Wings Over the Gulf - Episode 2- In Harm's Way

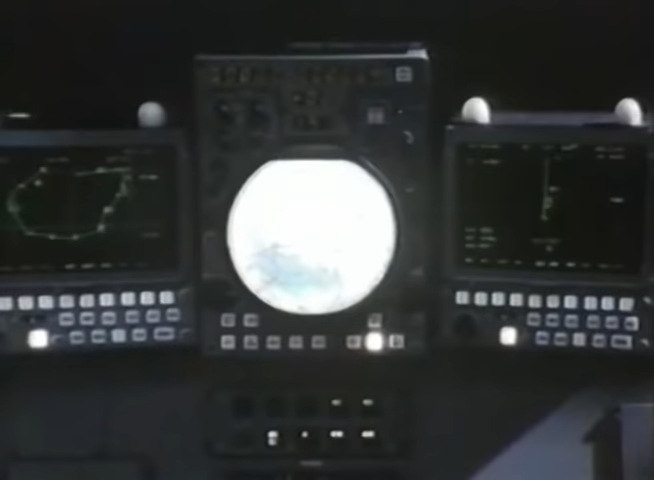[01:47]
A powerful radar was installed in a high-level interceptor version of the Tornado.
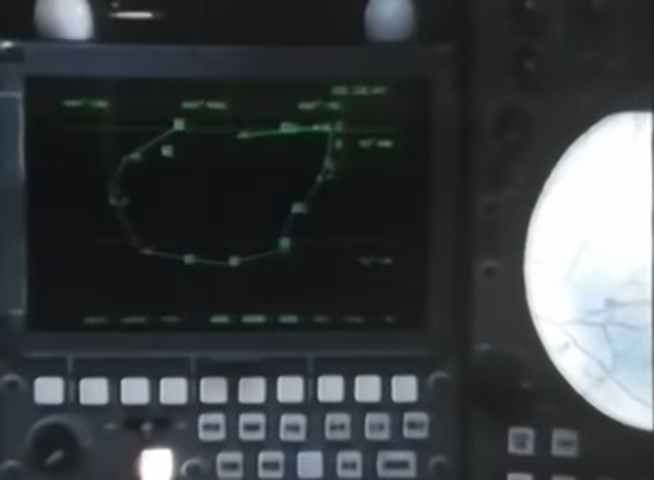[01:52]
A navigation and attack computer allows the plane to fly as a deep interdiction fighter bomber.
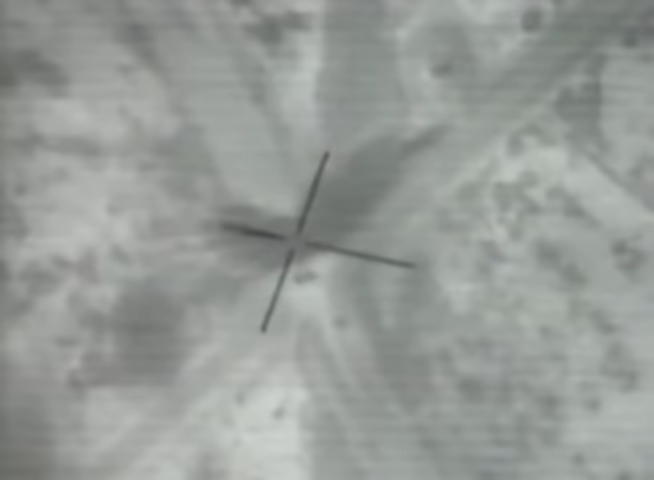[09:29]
He put every one of his bombs right down the center line of the runway.
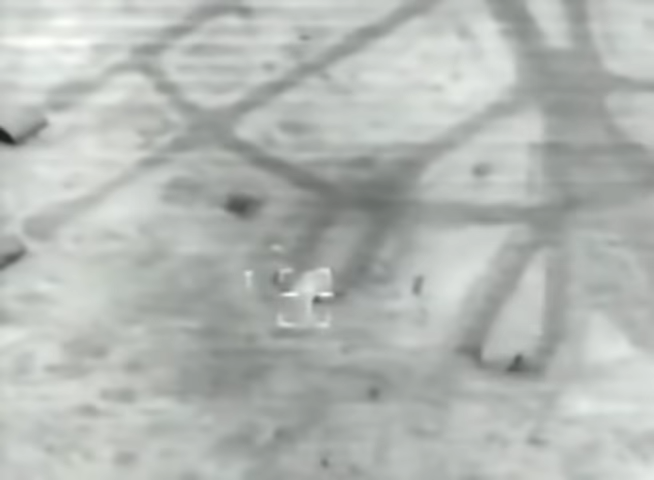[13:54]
nor had its crews ever trained for that mission. 3, 2, 1. Should see an impact soon.
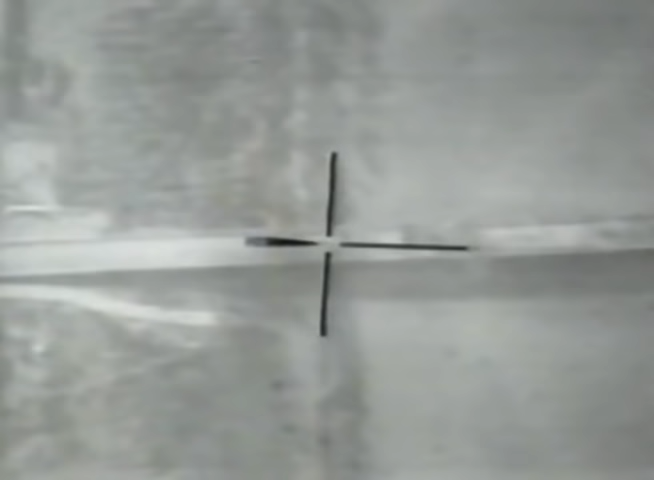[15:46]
One bomb gone, two, three, four, five, six bombs gone.
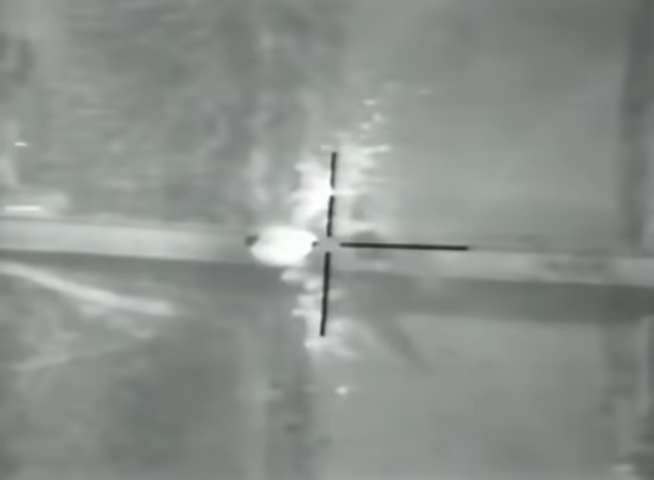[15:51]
Good hit. Smash.
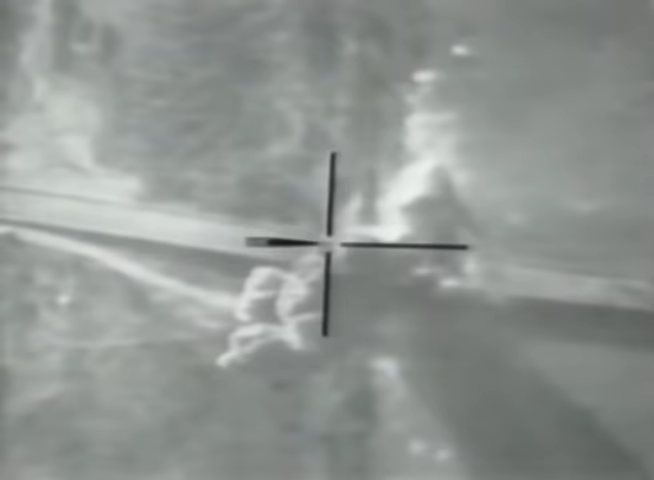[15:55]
I'm still tracking it, still tracking it, still tracking it,
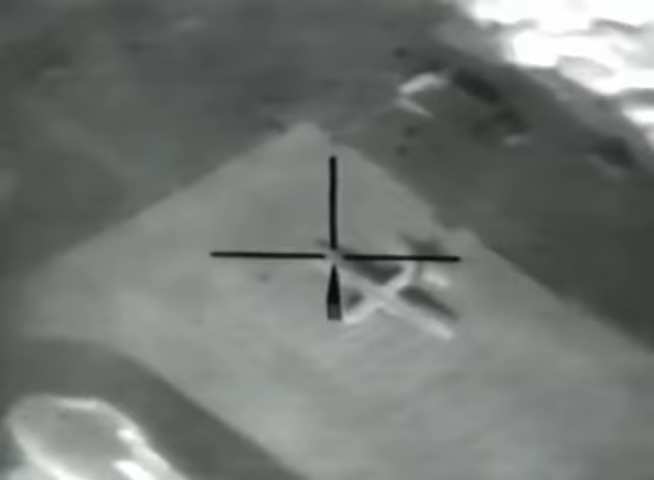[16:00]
still tracking it, still tracking it, still tracking it.
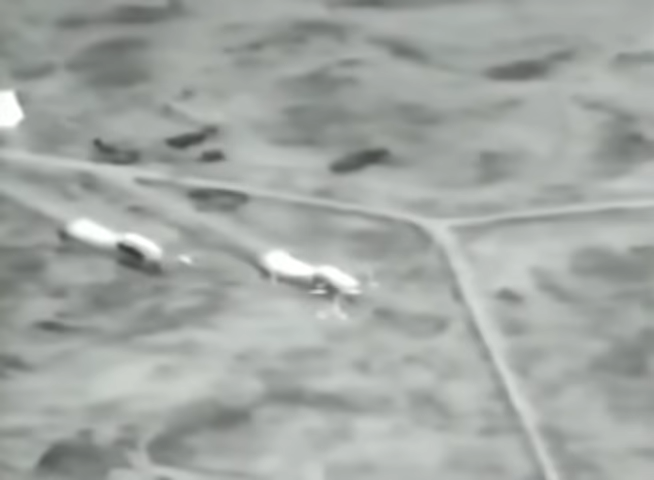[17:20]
It was an experimental system rushed into service for the Gulf War. Five Tornadoes were modified to accept the Tiled pod. In the side that has five coconuts.
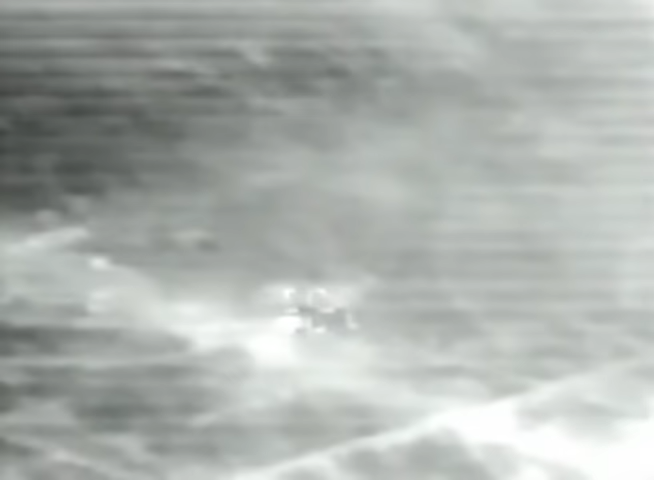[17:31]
Tiled was successful, though as with every new weapon system, problems did arise. Laser's not firing. Laser's not firing. Laser not firing, you piglet. Fire!
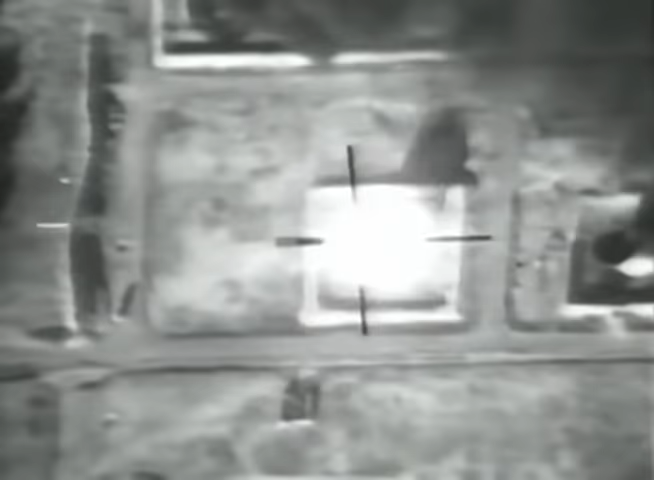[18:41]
used during the precision bomb phase were all military
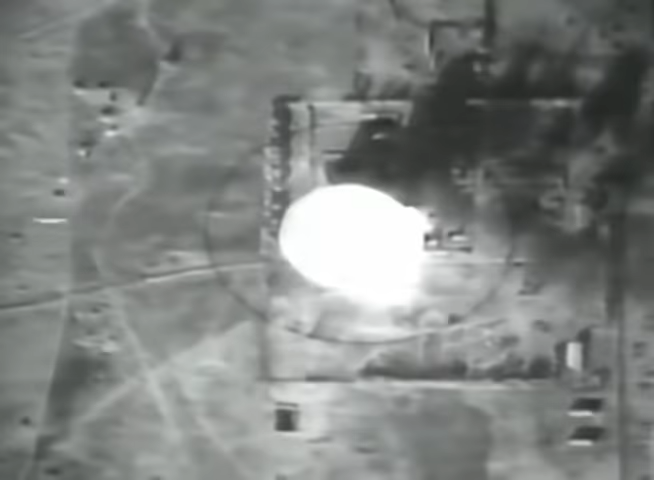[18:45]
targets, whether they be hardened air shelters or ammunition bunkers.
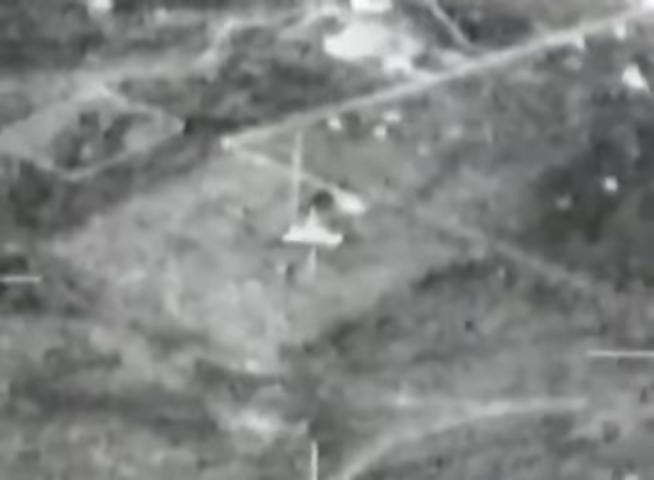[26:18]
I'm gonna beep it up. Stand by for attack.
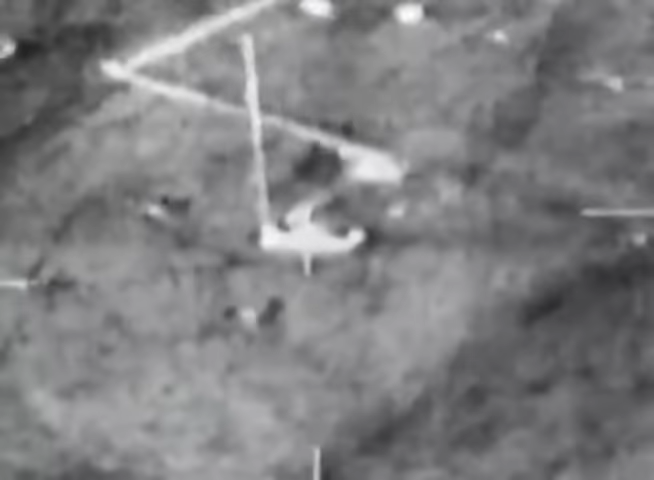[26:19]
Roger. Good attack symbology. Lasers on. I'm in auto. 9 miles.
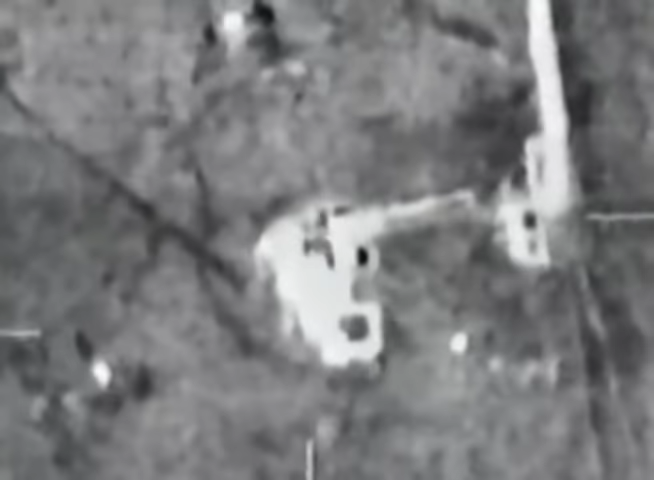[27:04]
Give me good steering. Easy. Here they go. I'm in designate.
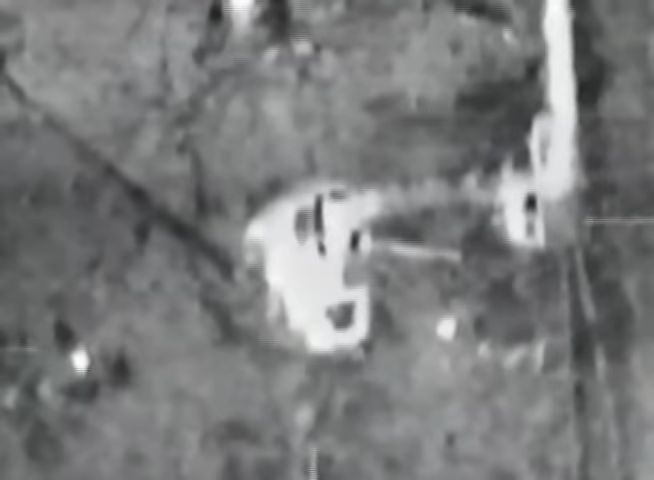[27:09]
Designate. There it is.
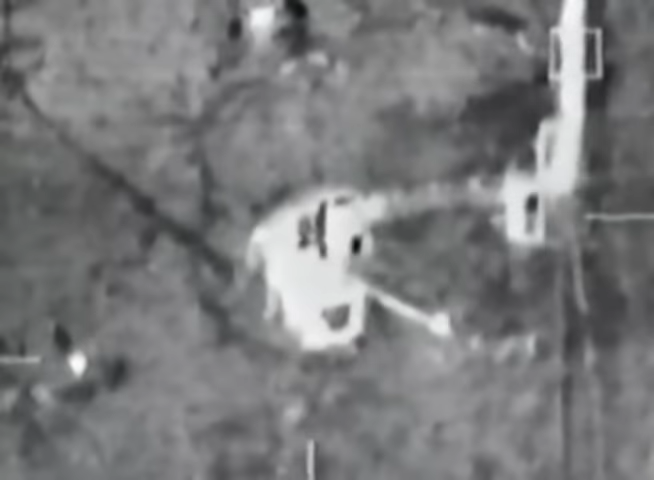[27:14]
Easing the turn. Flashing. No impact point. You guys are steady.
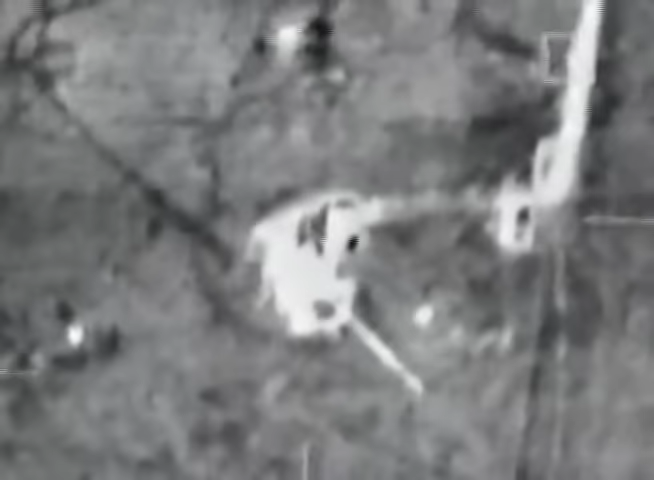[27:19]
Everything's steady.
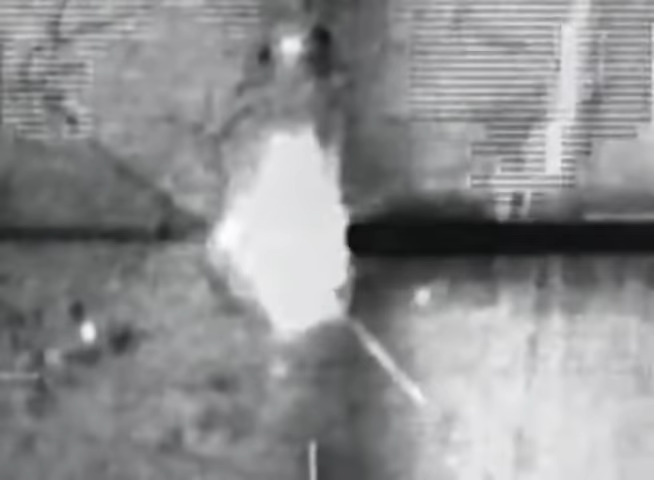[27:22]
It's gone. It's gone. Keep going.